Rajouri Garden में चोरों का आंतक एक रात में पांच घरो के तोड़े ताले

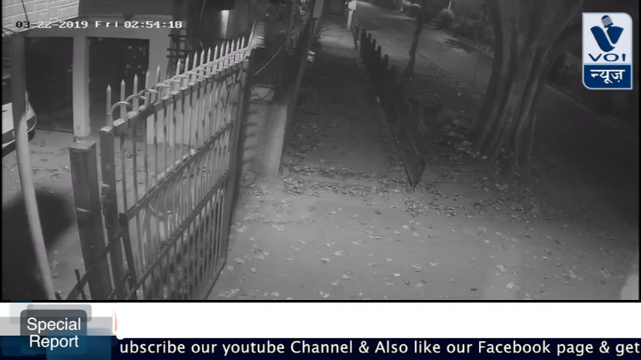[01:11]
चोर वहां से भाग कड़े हुए और अपने साथ लाए ताले को तोड़ने का कटर और